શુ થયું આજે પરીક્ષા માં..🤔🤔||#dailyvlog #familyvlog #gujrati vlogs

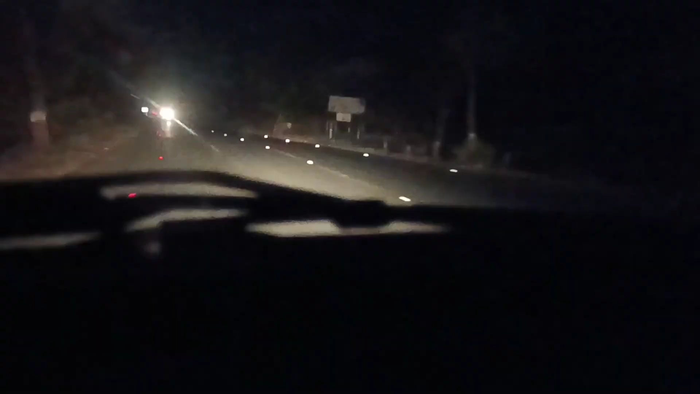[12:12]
અને નીકળી પડ્યા અમે ખેરાલું જવા. રસ્તામાં રોડ પરની રેડિયમ લાઇટ જોઈને મારો છોકરો પૂછવા માંડ્યો, મમ્મી આ લાઇટો કોને લગાવી? હા બેટા, લાઇટો લગાવી ગયું. કોક તો લગી જ ગયું હશે.